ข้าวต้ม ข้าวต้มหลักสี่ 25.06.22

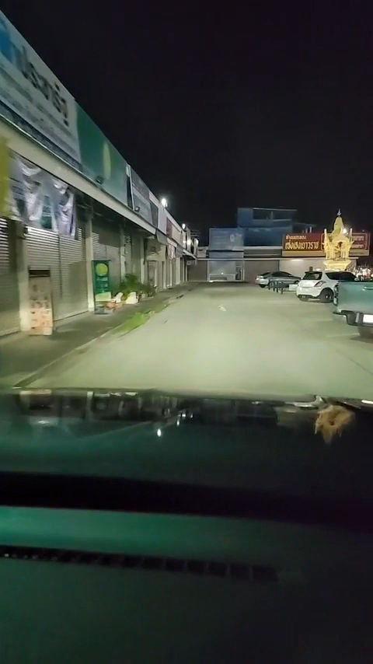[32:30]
ข้างหน้าค่ะเดี๋ยวก็ต้องทุบอันนี้สินะมันจะได้โล่งโป้เลยเนาะ
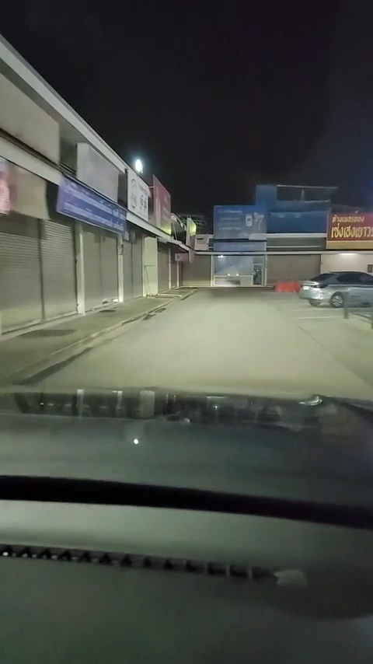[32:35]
ตลาดใหญ่ขึ้นนะ
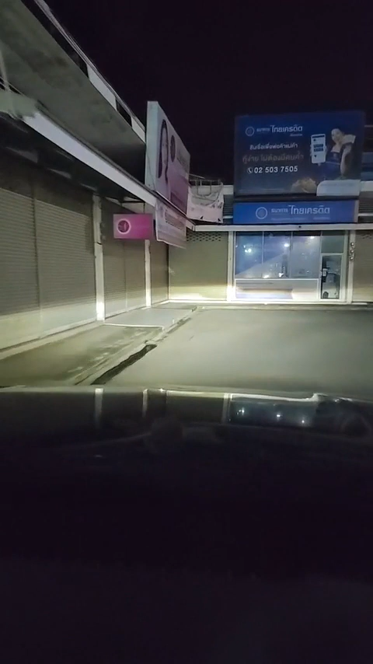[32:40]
ใช่ค่ะอยู่ฝั่งท็อปค่ะที่เรากินอ่ะนี่ไงตรงนี้คือตลาดโกสุมนะคะนี่ออกจากลานจอดนะคะเพราะว่าเรามากินเราก็เลยต้องจอดในลานจอด
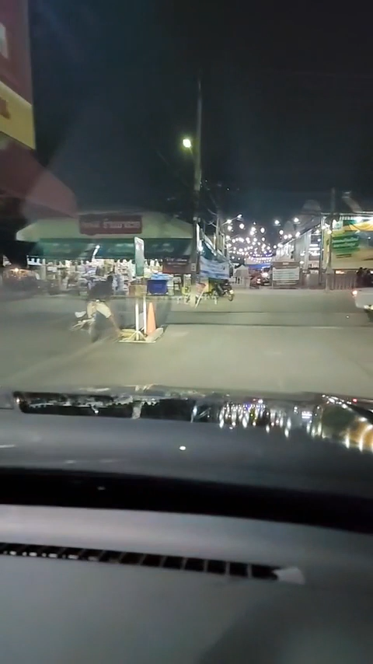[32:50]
อาจจะเสียงเข็มขัดดังนะคะแต่ว่าไม่เป็นไรเนาะจะถึงบ้านแล้วค่ะทุกคน
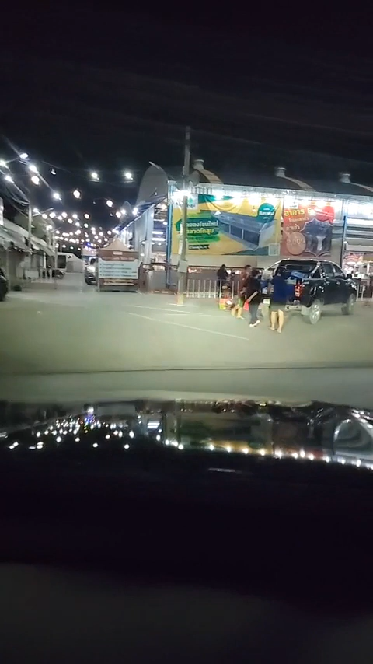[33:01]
เนี่ยค่ะกลางคืนก็จะมีอาหารสำเร็จรูปอยู่ข้างในตอนช่วงเย็นค่ะตอนนี้เขาเก็บแล้วนะคะแล้วก็ตรงข้างๆตรงนี้ก็จะเป็นร้านที่กลางวันเขามีกับข้าวขายต
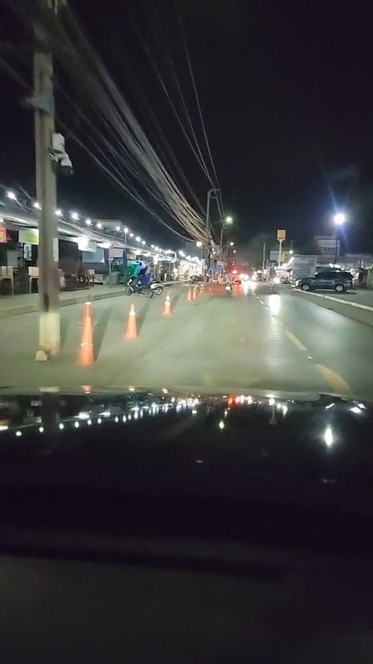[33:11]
อนเช้ามีตลาดสดตลาดนัดพูดผิดตลาดนัดของสำเร็จรูปขายเหมือนกันแล้วก็มีพวกนี่ไงร้านนี้ไงนะคะข้าวต้มเลือดหมูอะไรเงี้ยกับข้าวกลางคืนก็จะมีประมาณนี้ค่ะแถวๆบ้านจะมีทางโซนทางฝั่งบ้านพี่เล็ก
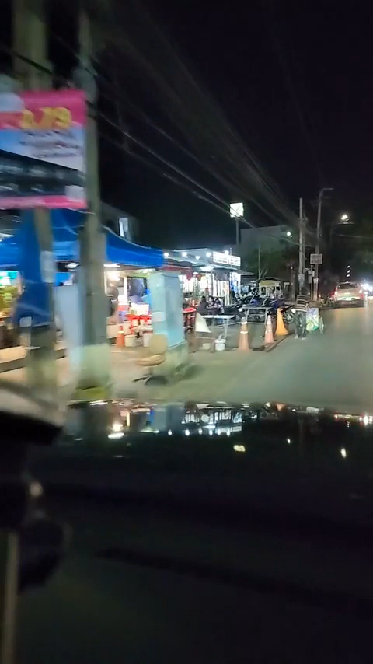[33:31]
นะคะที่เป็นโกสุม10นะคะตรงนี้เป็นร้านอาหารตามสั่งแล้วก็ยำนะคะ นี่ค่ะแล้วก็จะเลี้ยว
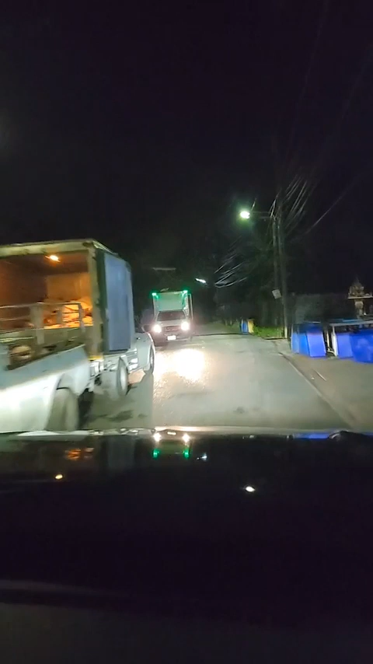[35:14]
ตรงนี้เป็นโรงงานแปรรูปและชำแหละไก่สดไม่ใช่แปรรูปดิเขาเรียกว่าชำแหละไก่สดแล้วก็ส่งนะคะเราถามเขาแล้วเขาบอกว่าถ้า10โลขึ้นได้ราคาส่งถ้าซื้อ